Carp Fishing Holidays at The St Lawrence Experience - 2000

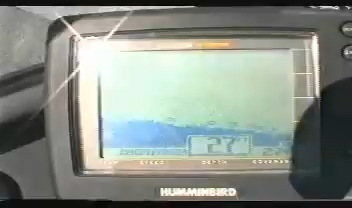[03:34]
Lawrence Experience will drop you off at the best swims and can ensure there are fish
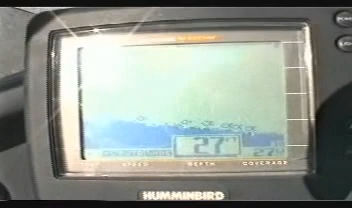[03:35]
in front of you by using the best fish finding equipment.